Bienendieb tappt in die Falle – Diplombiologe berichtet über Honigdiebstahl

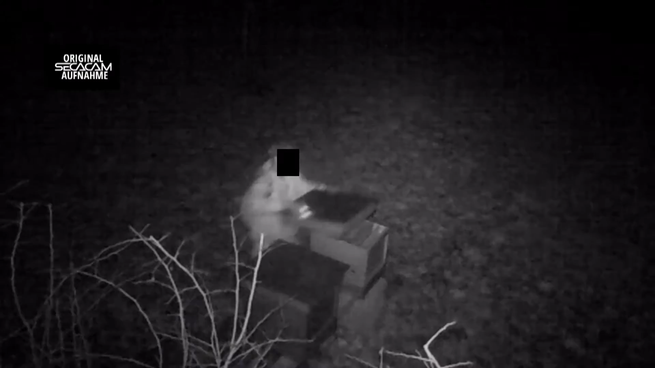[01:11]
Wir haben also eine helle Nacht, nachts um 3.12 Uhr den Dieb, der auch schon mal eine Woche vorher da war, gefilmt, fotografiert. Die Fotos waren so gut, dass die Polizei die dann auch letztendlich zur Veröffentlichung freigegeben hat.